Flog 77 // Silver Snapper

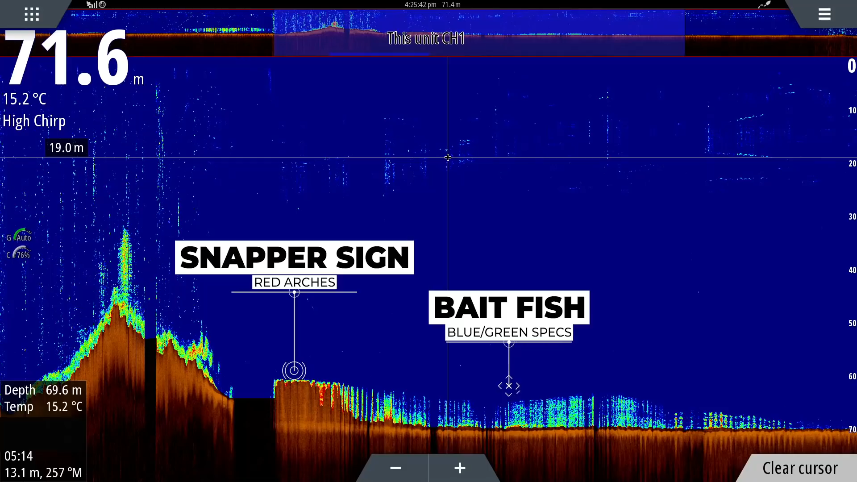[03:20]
On screen: water 15.2°C
Oh, just show it, sort of showing the areas we're at and that? No, just the marks, you know, like zoom in on the actual mark. Oh, to see the actual fish and that, what they look like.
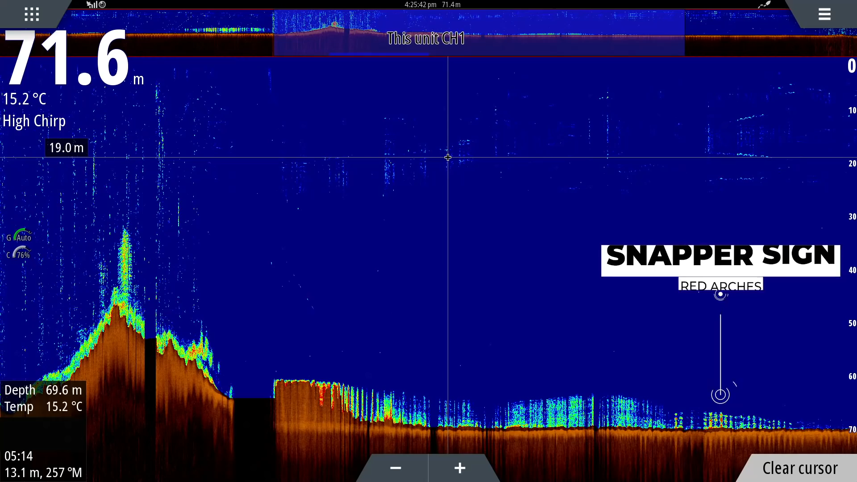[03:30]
On screen: water 15.2°C
Yeah, like the blob of street. Oh, yeah. I've done that on the one I've just filmed, actually. Have you? Yeah. Man, there's some angry gulls. What are you doing?